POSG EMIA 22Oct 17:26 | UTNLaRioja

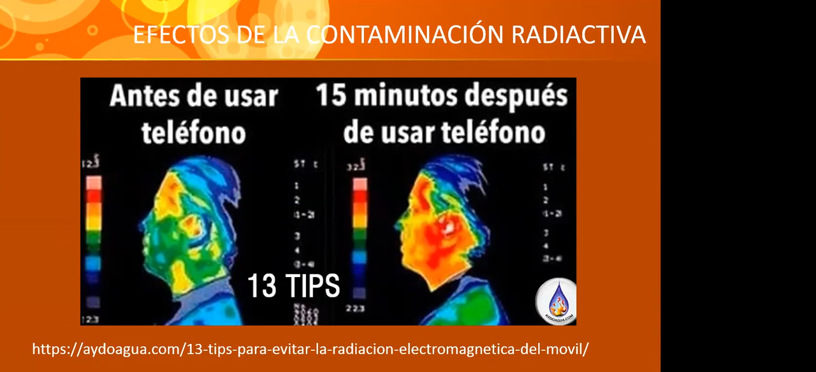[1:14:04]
Es una página de España. Tampoco le encontré el año. Sí, el año de publicación es un blog. A ver, les voy a compartir. Ahí les comparto.
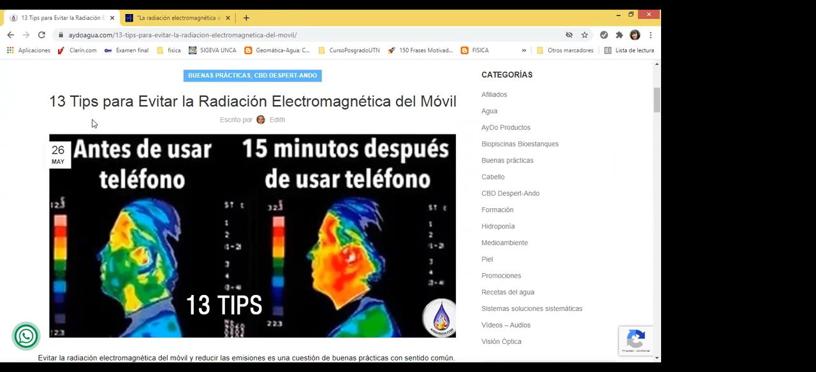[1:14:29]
Sí, profesor. Es un blog que dice 13 tips para evitar la radiación electromagnética. Bueno, yo lo busqué más que todo por la imagen, que me parecía interesante ver, sobre todo aquí ven con el tema de la escala de colores, ¿sí? Cómo la zona en donde está la persona hablando 15 minutos por teléfono aumentó su temperatura, ¿sí?
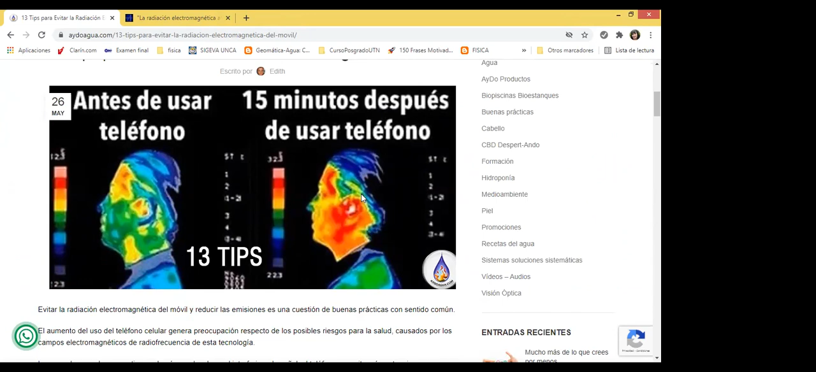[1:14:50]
Debido justamente a la radiación que recibía.